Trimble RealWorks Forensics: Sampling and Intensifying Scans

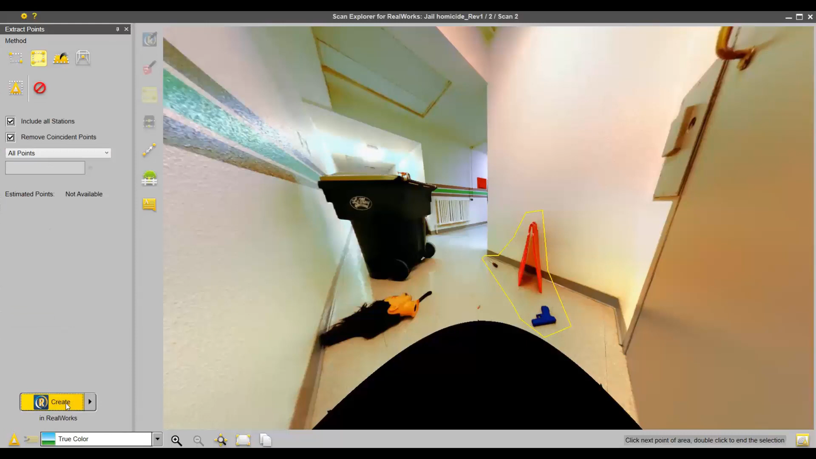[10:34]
Create. So, in that small little area, two and a half million points.
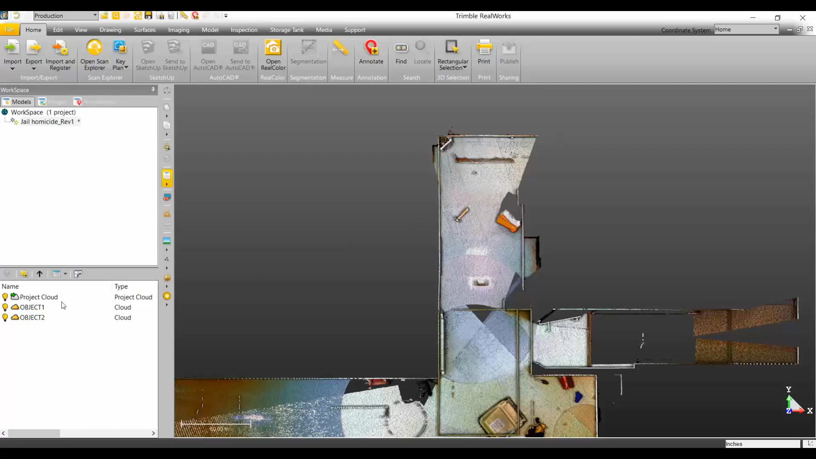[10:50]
So, that gives you a really good idea of what we're looking at here as far as size. So, if I turn off the project cloud.
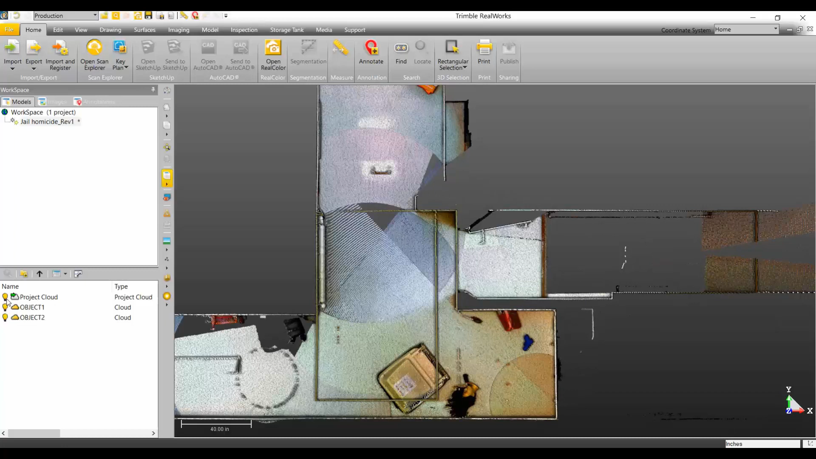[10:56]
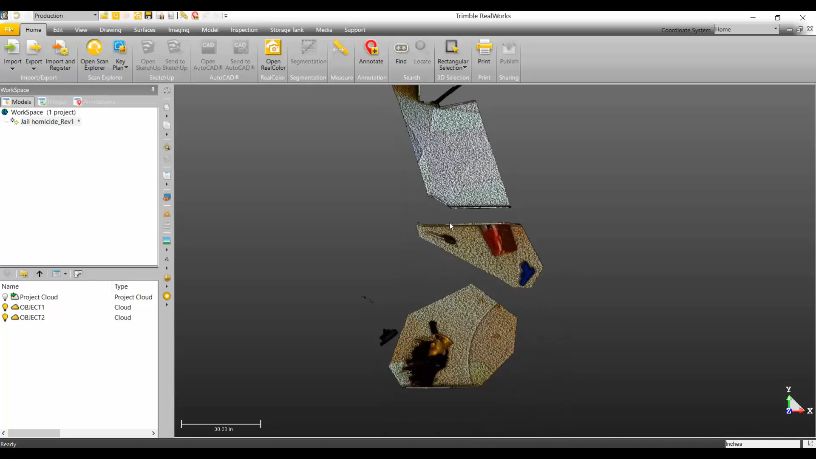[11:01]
So, this, apparently this was because I had the wall and probably the ceiling on there as well.
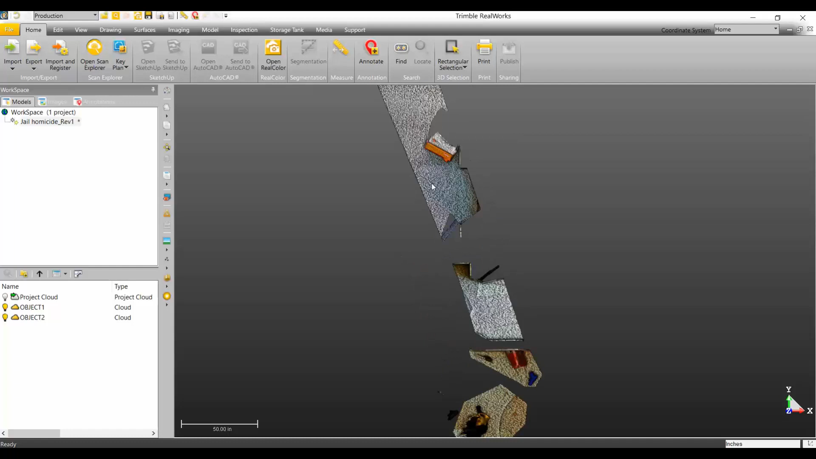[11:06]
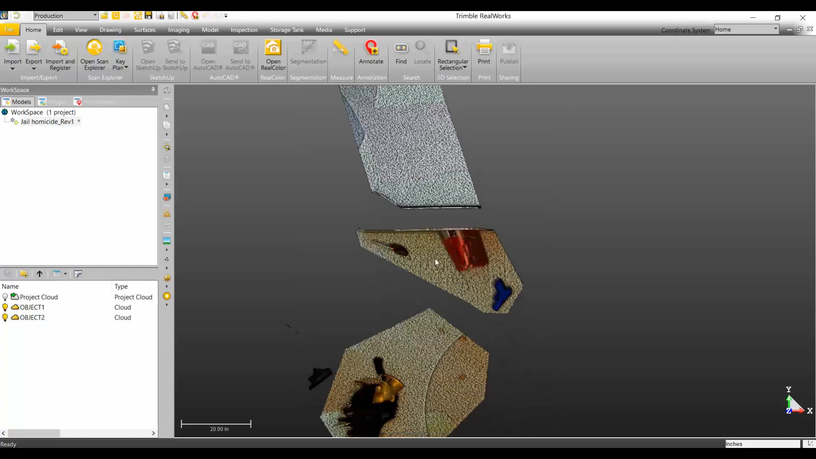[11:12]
That was my little intensified scan there. And then in that particular area. So, this now can become part of, you know, your overall scan.
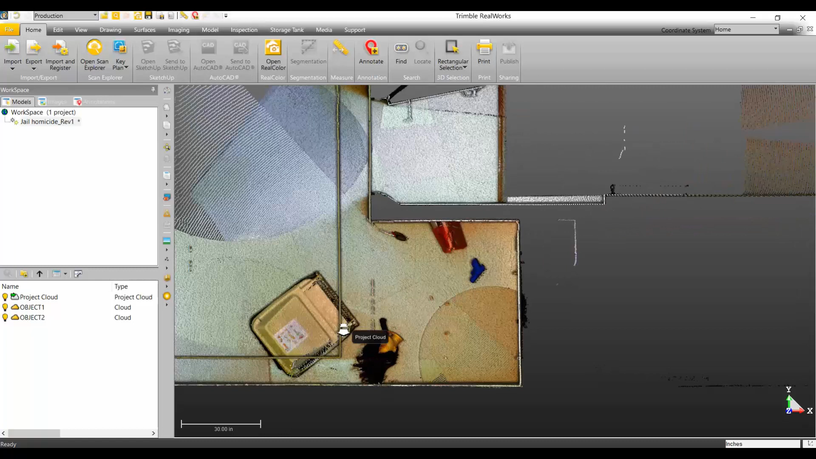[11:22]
So, the first thing I'm going to do is I'm going to merge these clouds. I'll call this, uh...
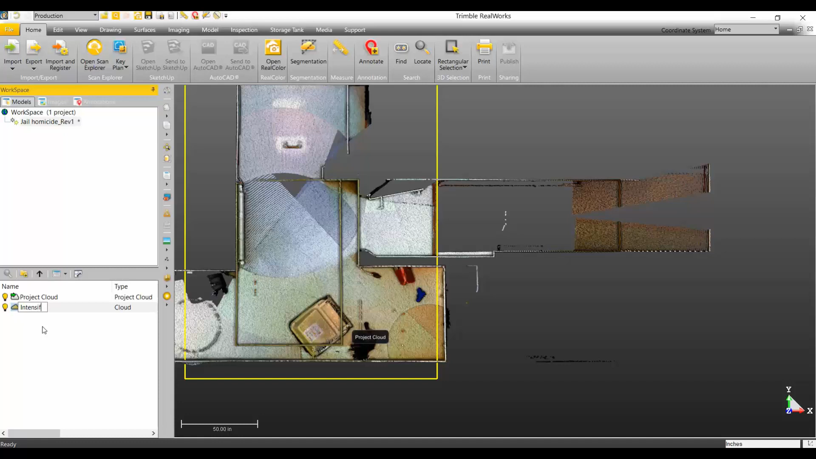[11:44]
Intensify. So, what we really need to do is...
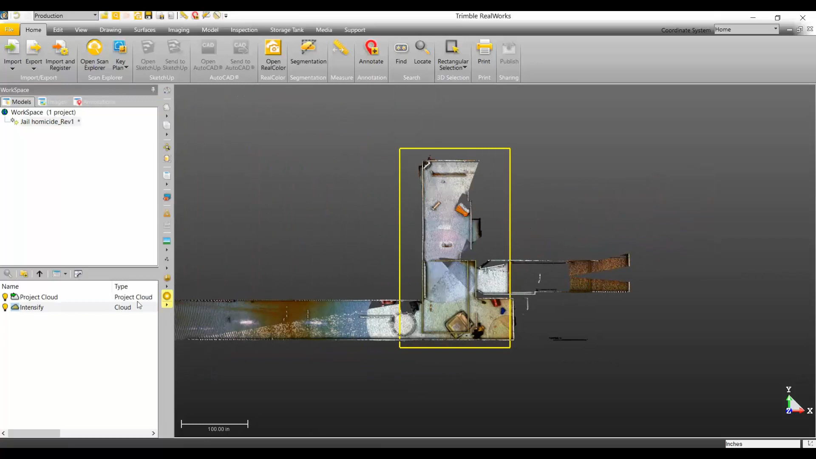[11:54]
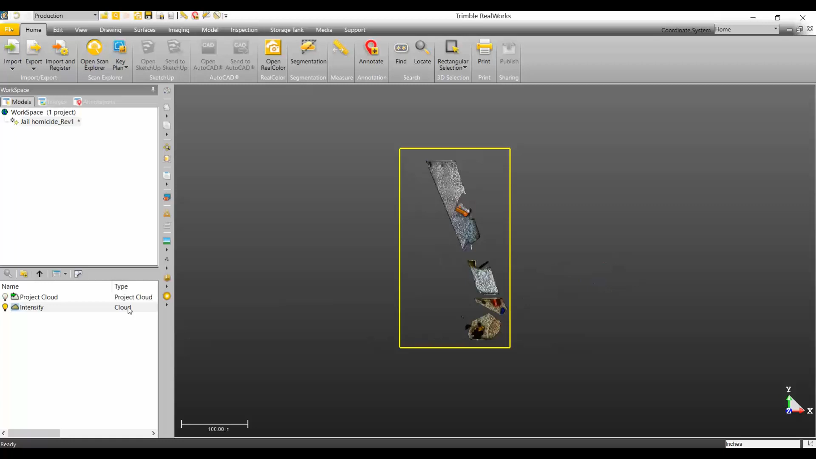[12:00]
Before I move on, I just want to show you that this was my intensified area.
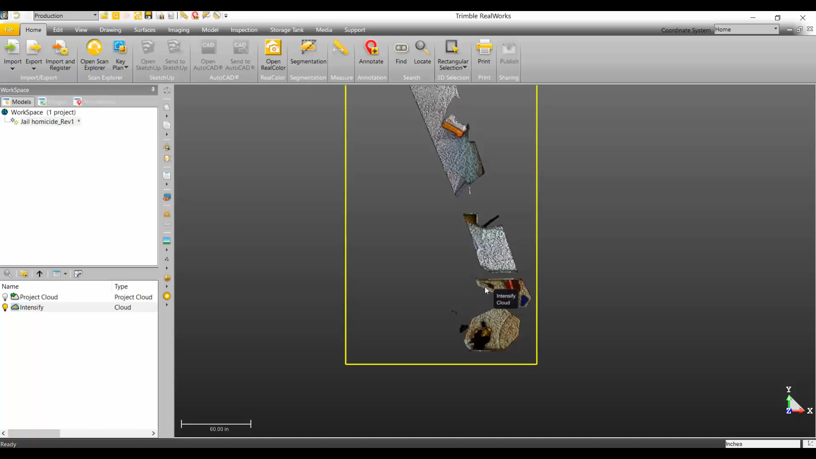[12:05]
So, I'm going to pause and then we're going to move on to kind of the next step here.
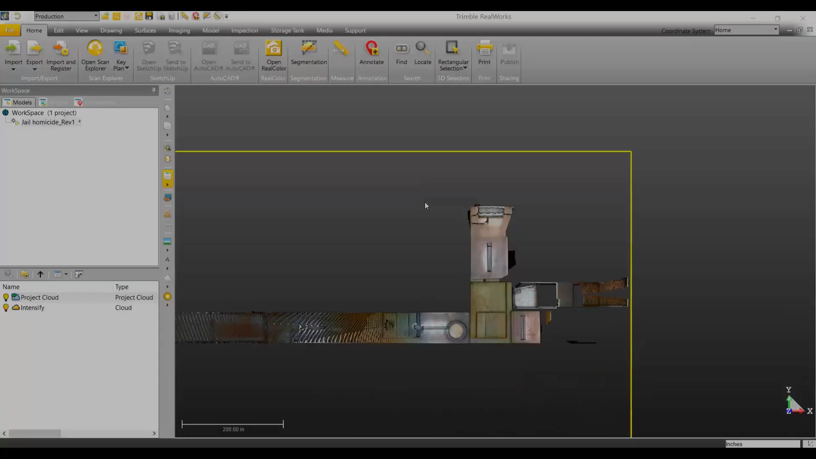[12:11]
Okay. So, moving on here.
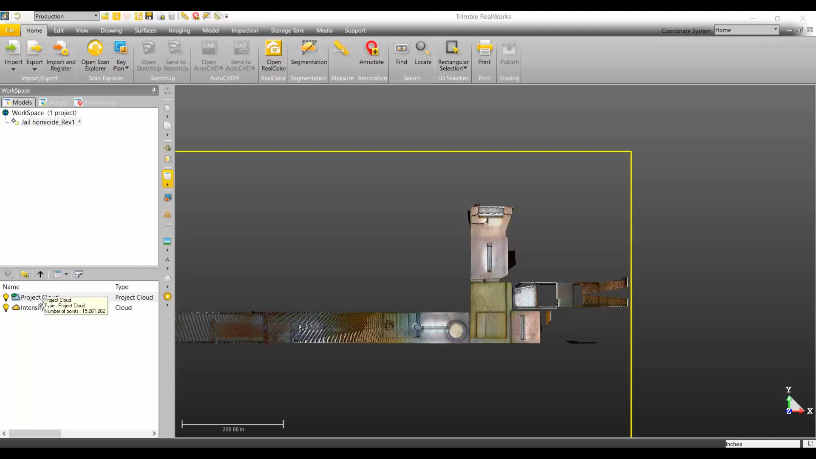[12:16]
So, now I have my project cloud and I have my intensified cloud that I created.
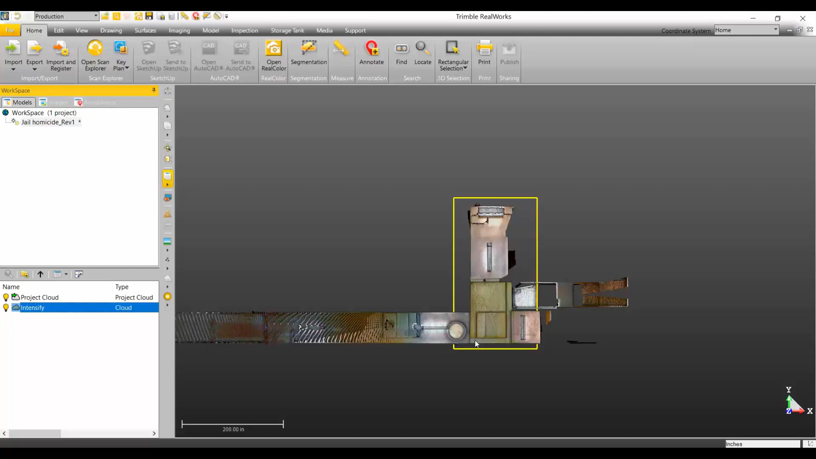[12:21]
You know, I ended up merging my two object clouds of my...
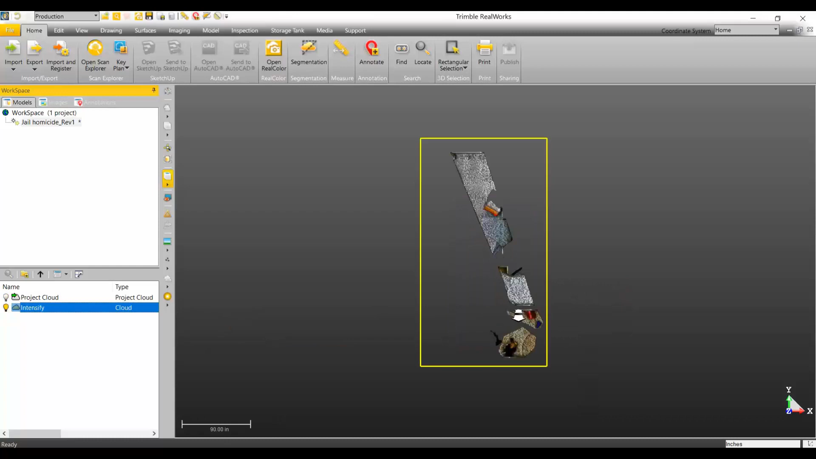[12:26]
Kind of my intensified areas.
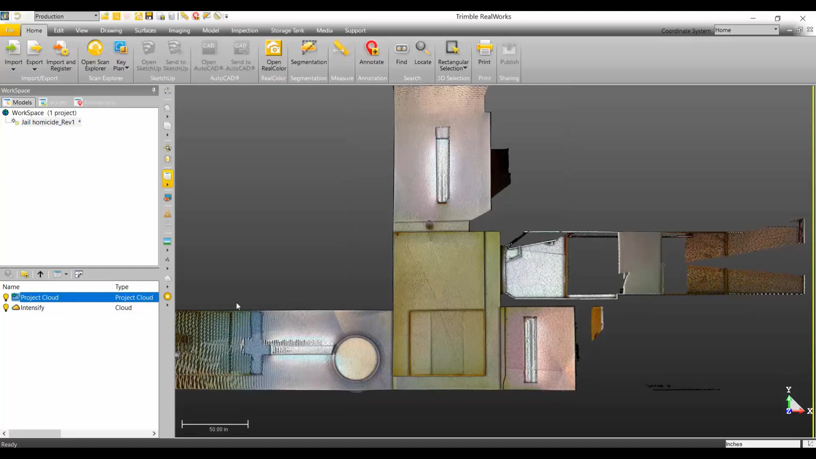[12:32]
So, what I'm going to do right now is... I need to kind of create my working area. Because a lot of this, you know, over here, this really isn't part of my scene. So, I'm just going to kind of clean things up. And then I'm going to chop the roof off. So, I'm going to use my segmentation. And so, this is just going to be for my project cloud. And then I'm going to end up merging my intensified cloud.
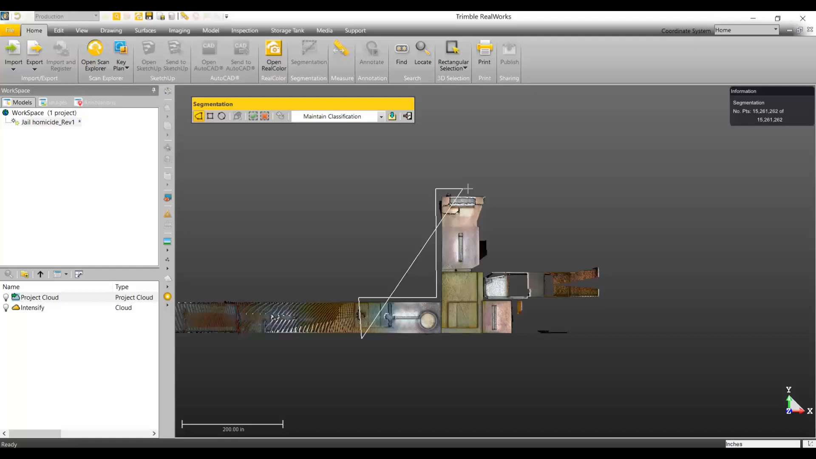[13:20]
I've got my stairway here. I'm going to chop that off right here. Double click on your last point.
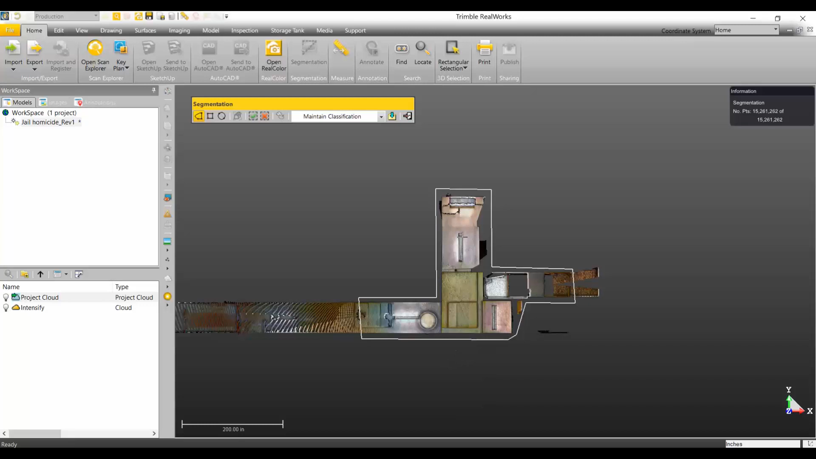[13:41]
So, this area is kind of my initial, final scene area. So, I need to keep this in.
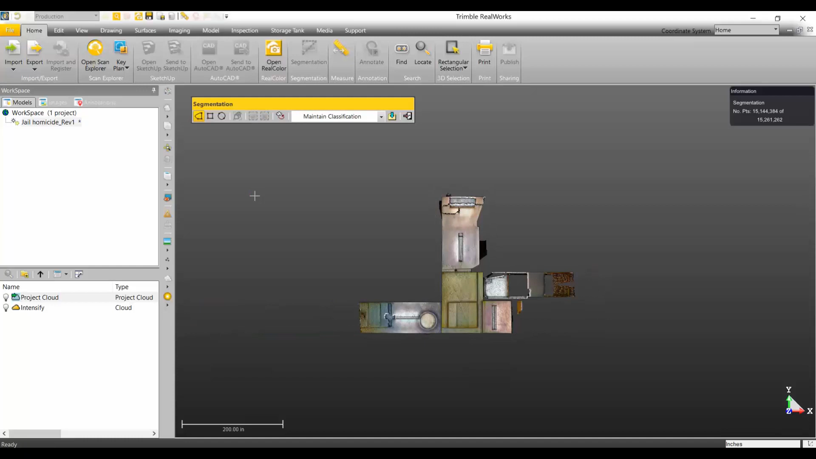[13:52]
And then I need to create the object cloud. And you can see object 4.
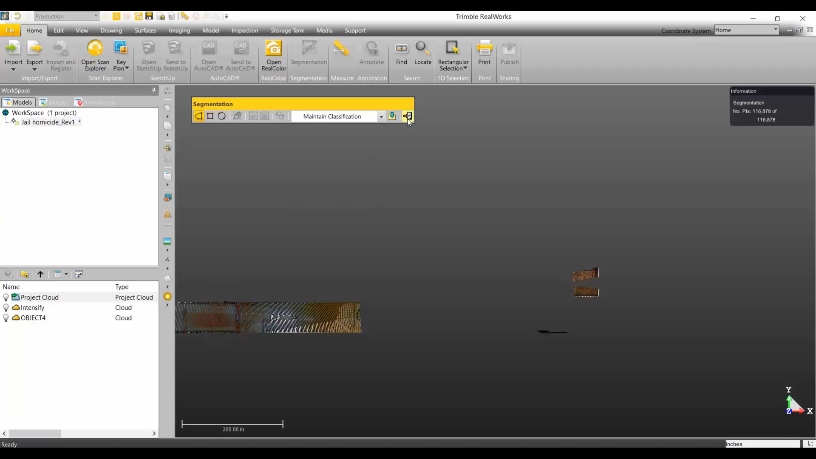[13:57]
I'm going to close. So, that's my cloud that I just created. So, this is kind of my initial, final scene area. So, I have my intensified area. So, I need to end up merging those two together. Merge clouds.